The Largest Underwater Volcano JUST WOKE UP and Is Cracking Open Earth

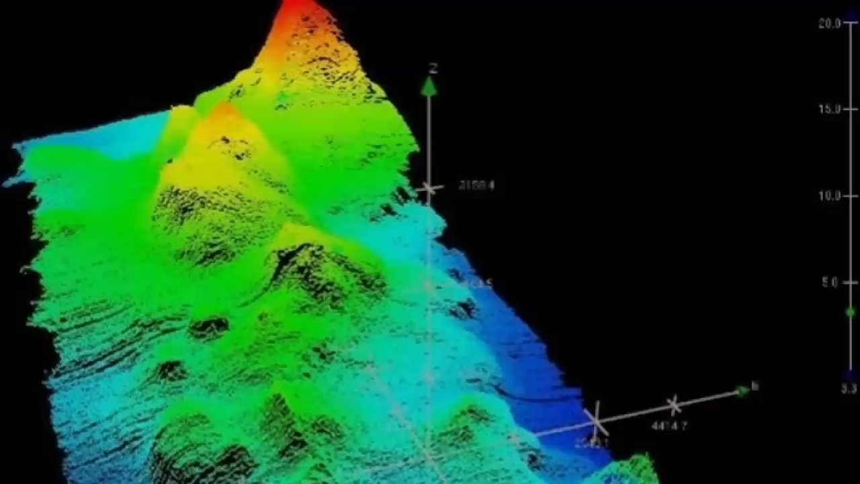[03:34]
The caldera bottom is 850 meters or 2,790 feet below sea level, according to surveys.